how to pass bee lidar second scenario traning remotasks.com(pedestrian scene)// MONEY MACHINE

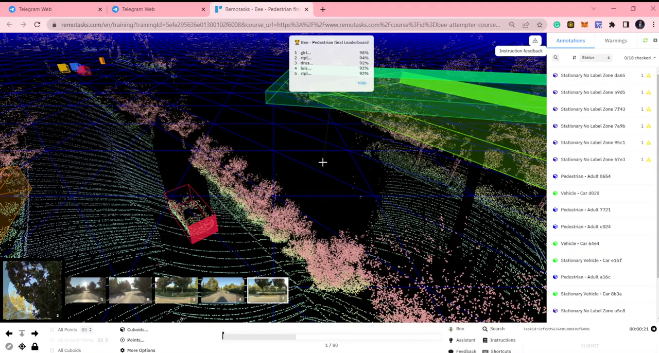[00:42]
I'm loading the page, and I want to search particularly for that car, for that person.
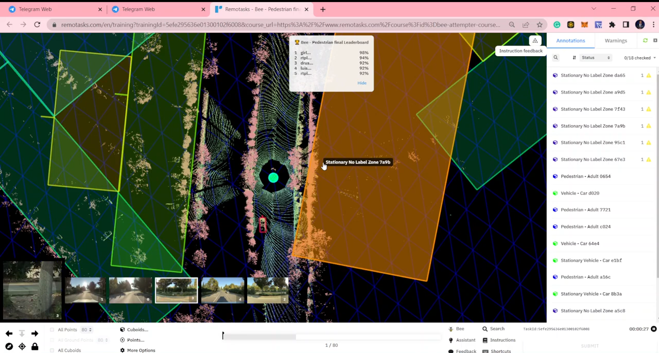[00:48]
Let me give myself a camera view. I think I see somebody, but I'm not sure.
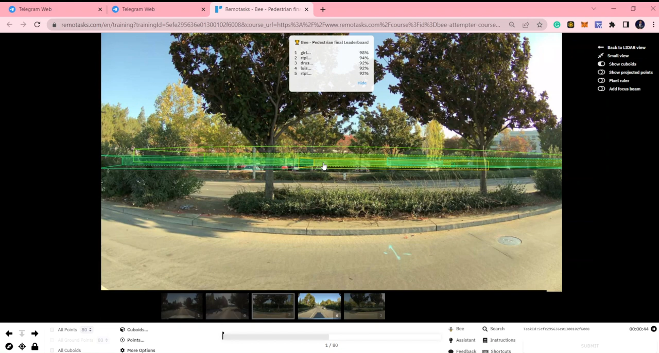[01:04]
We're going to move within the frame, so it's loading. So I'm going to pause this video now till it's fully loaded, then we'll come back to look for that person that we are looking for.
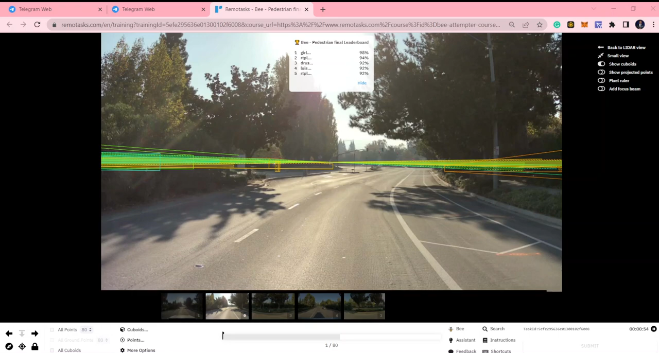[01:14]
Okay, so let's.
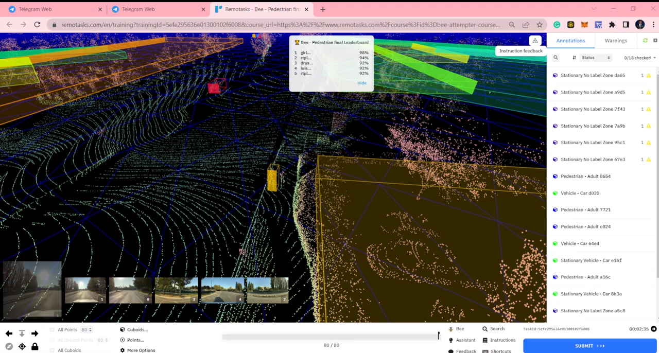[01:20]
All right, it's fully loaded now. You can see it's loaded.
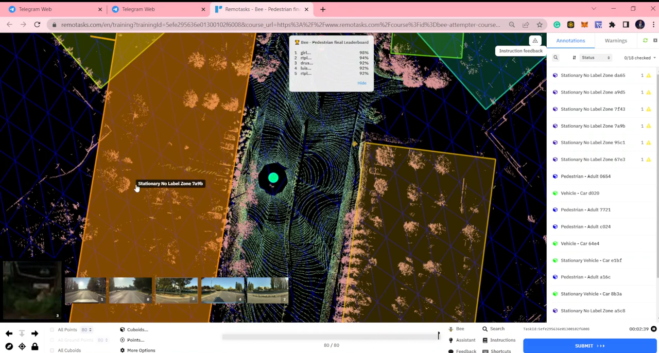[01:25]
So in my search, I found out something with camera view. When I looked at this position,
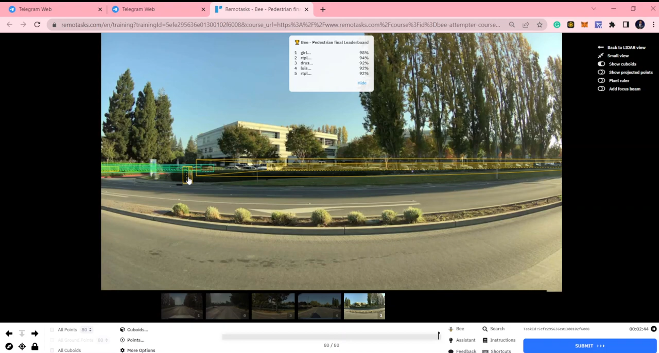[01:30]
I can see that there are two persons actually here. Ooh. A lady with a white top and another guy with a black trouser.
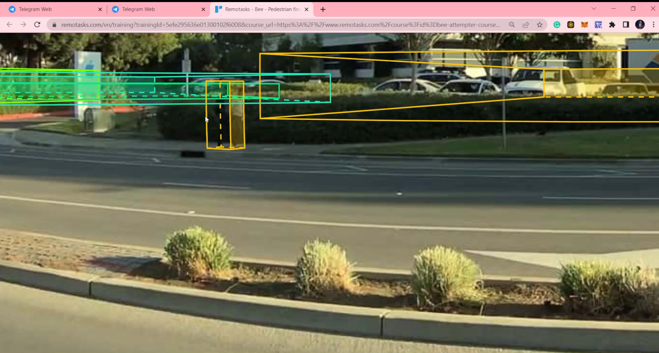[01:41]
So I think I should annotate this person first of all, then we look for any other person that we can find, see, and reduce the screen.
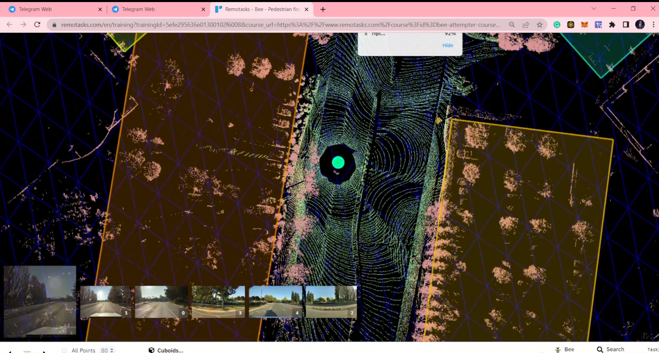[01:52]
So okay, I'm going to look for this person. I know he's here. I know he's right here, so can we go down?
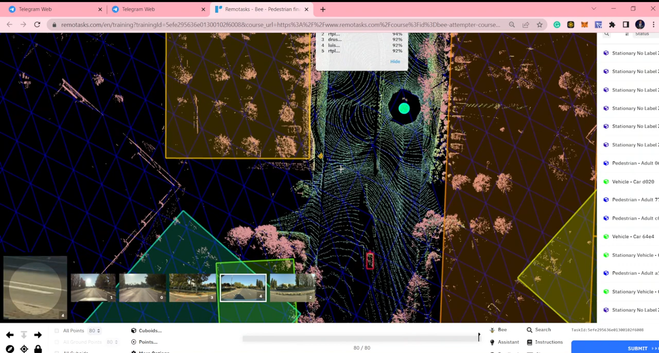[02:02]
Good. So, do you remember how to clone?
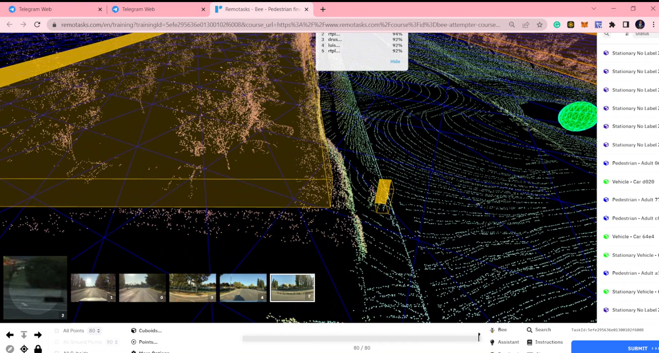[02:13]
So we have the shift alternative and press the mouse left button and you drag, okay? So, yeah. This is where that guy is. That is making my friend troubled. He wants to get the stacks done, okay? So,
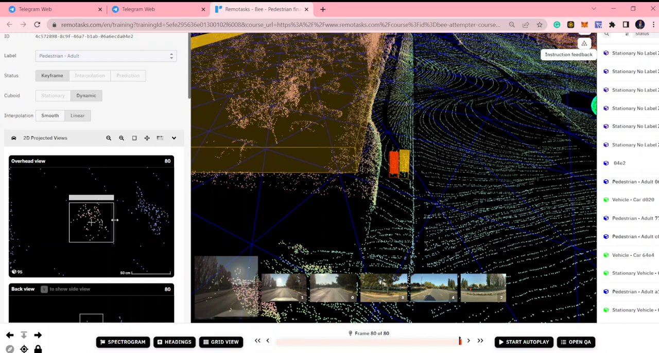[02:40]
finally I've gotten the guy. Okay, let's see him in the camera view.
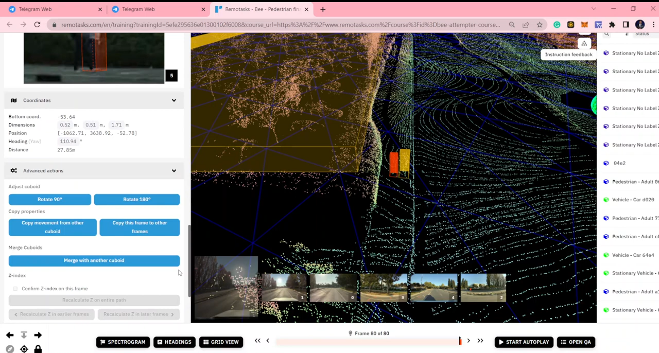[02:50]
Oh, there he is. Okay, let's check out, this is the backside. Let's check the front side. Let's make sure everything is balanced. I think the leg is bigger than this. Okay. So, yeah. So we're going to shift backward.
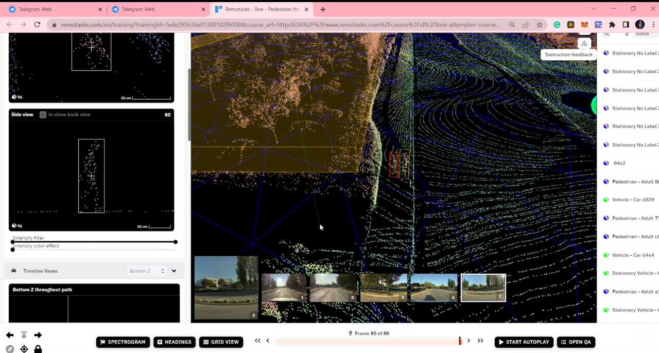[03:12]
You know, shift and take the frame backward by 5 frames. And you see that this is actually a human being. He moved. And I'm giving it a size that I can contain him in every frame. And then we are looking at the overhead. We still, I think from here, I've not done anything bad here. So let's give him another back time again.
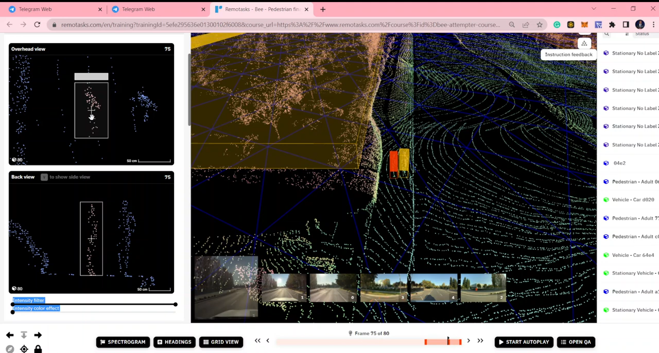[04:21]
Alright. And I think there's something here. Am I correct? Yeah. Very correct. So. Yeah, because I thought that much too. No, this is it. No, this is it. Okay, so his hands we at the back. Now we have him again.
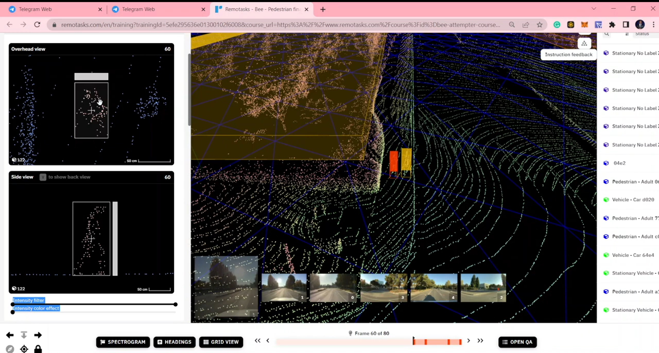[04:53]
Okay, check the back view. Complete. Then we move again. Push him to this angle. check his view, correct? Again, yeah, he's okay, correct? No, it's not that correct.
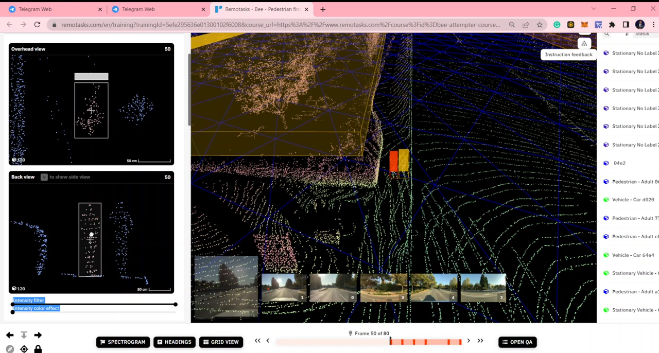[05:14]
Check this view, let's push him to this side, correct? Again. Alright, so sorry for that. We're back here again, and
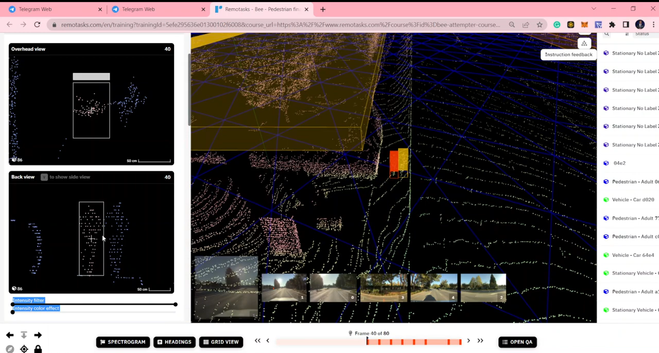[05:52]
we have to push in. We have it here again. Okay, and backward. Yeah, and then V. Okay. So we have another, and then we have another. So check.
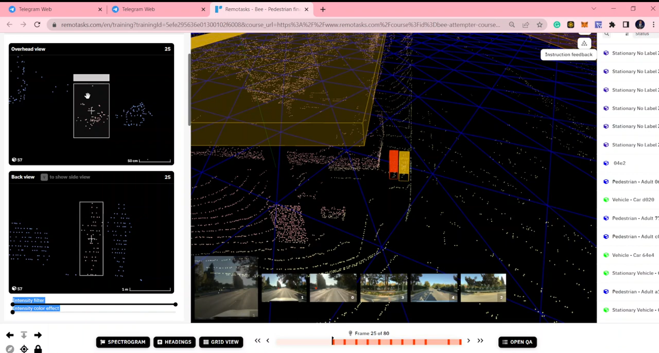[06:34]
You have to check all the frame, check the back view. I think we need to give this guy height here. I don't know why, but yeah. Another. I think we need to give him some size in here. I think he's close to the ego vehicle here. And so let's see the picture we have, the camera view.
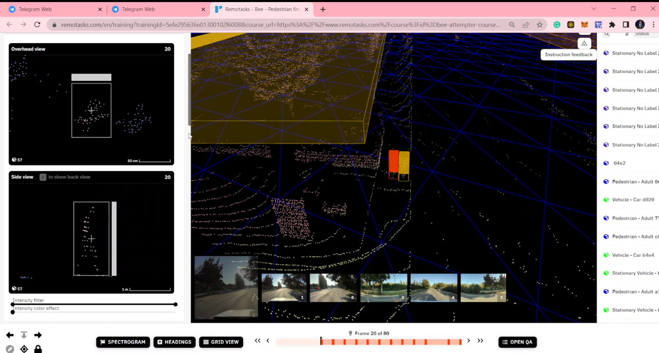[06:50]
Okay, roll down please for me. Wow. I'm gonna be good. We don't have a good camera view. So we have a good camera view, and then we have to shift it a bit again.
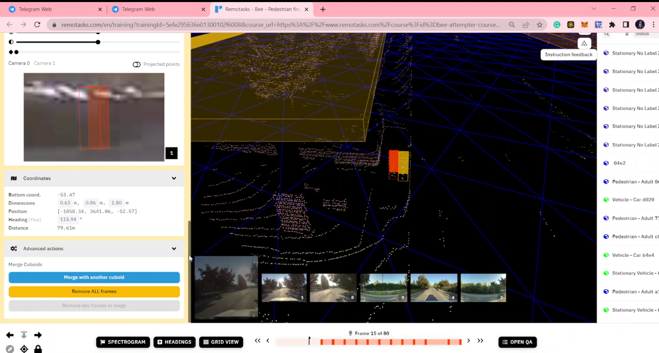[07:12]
We couldn't see it. Okay, we can switch camera to one. It's not clear, but we know we are annotating the right object. Alright, so we draw back.
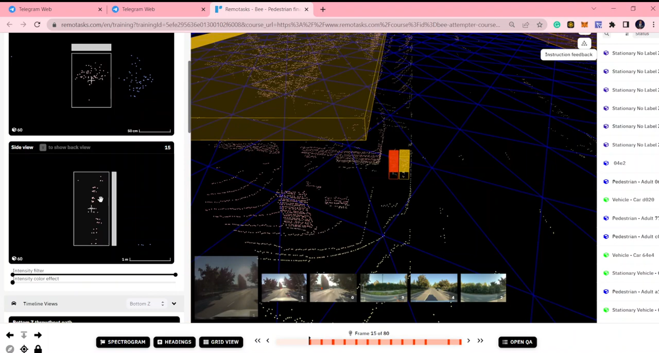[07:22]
And then we shift again. I think this is the ground. Alright. I think it has a where they run in here because it's so fast. Let's see the few.
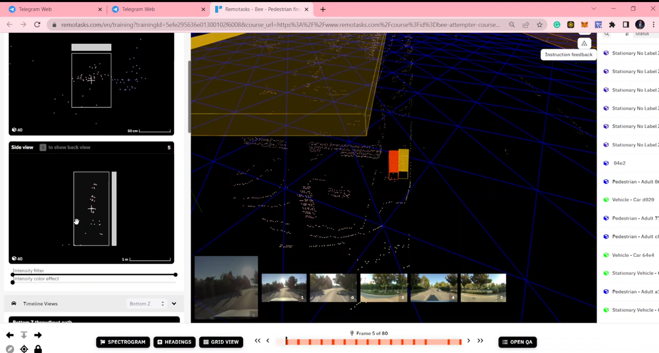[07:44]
Okay, and the last but not the least frame. Yeah, so
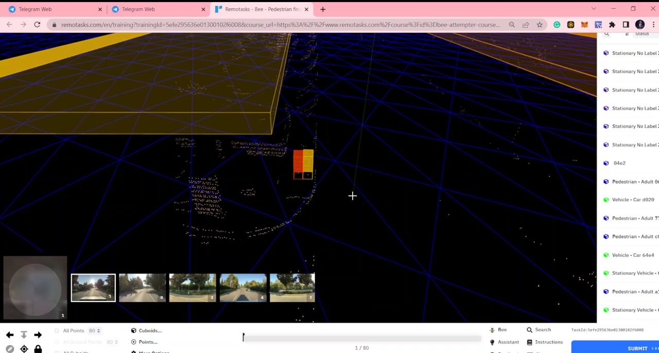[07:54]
technically, this was how I saw that guy.
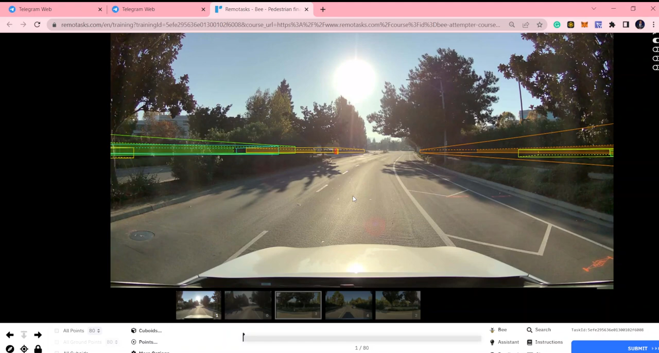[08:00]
I was scanning through.
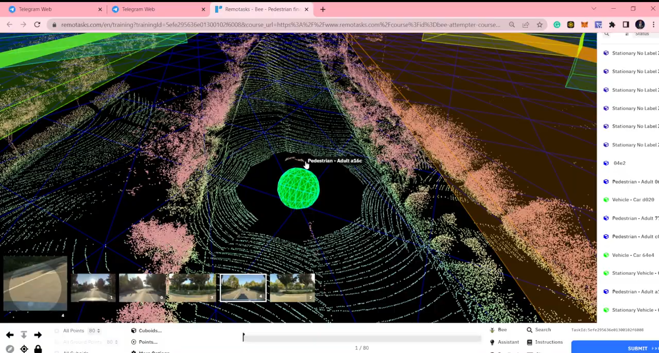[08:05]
I just pressed the F key or scanning through, and then I saw that there was a pedestrian here, so came closer and I saw him. Okay, so sometimes it just is to move around,
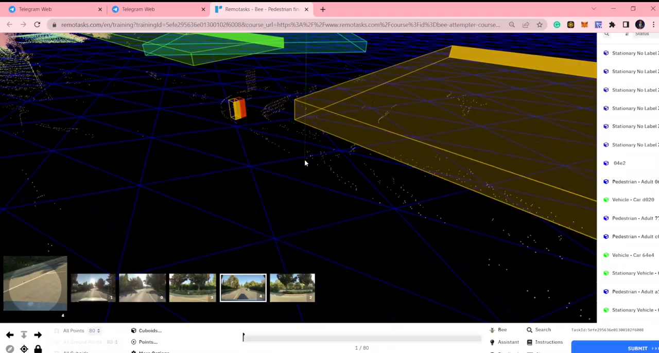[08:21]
check things around. Okay,
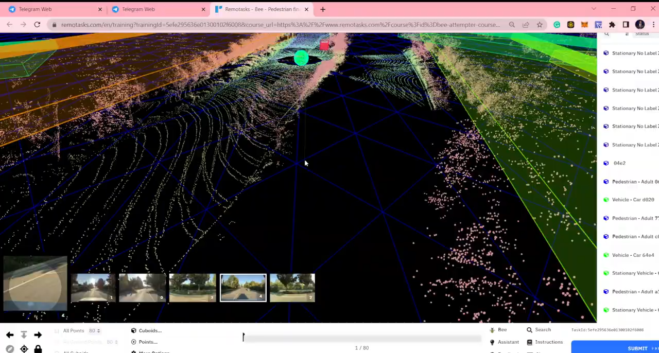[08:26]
I don't know if there's more than one pedestrian. Let me see.